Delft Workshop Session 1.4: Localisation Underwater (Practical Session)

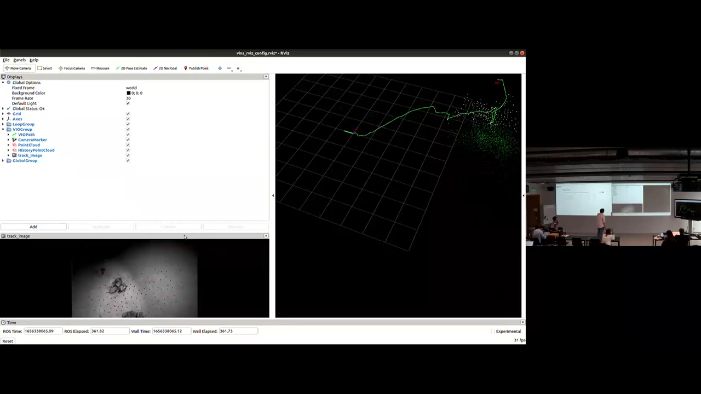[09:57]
Okay, guys, so this is a working example of the exercise 3. Thank you, Olaya, for getting it to work. And you can basically see how you can utilize a VINS fusion in an underwater scenario, right? The interesting part, if you were to compare whatever you've seen in whatever you've seen using the UROC dataset and what you're seeing here, is that obviously there's a problem with difference.
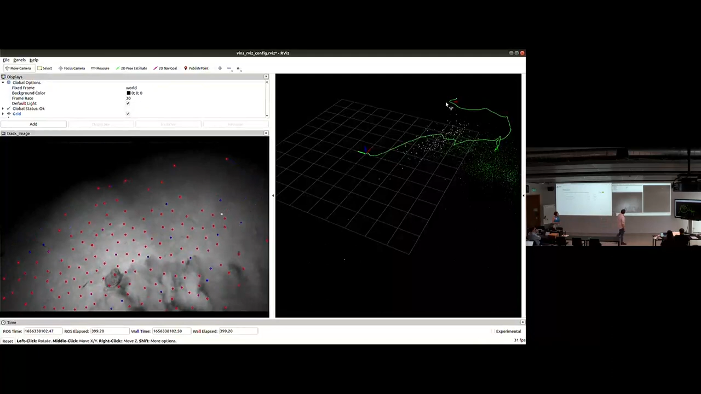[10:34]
There's issues with things just floating around in mid-space, and things like that are going to cause trouble for the implementation for SLAM. But ultimately, if you have an implementation, or like if you have parameters, or if you find parameters robust enough such that you can track this somewhat accurately, you can ultimately get a good implementation and get a working system, if you were to, yeah. But it takes time. Yeah, so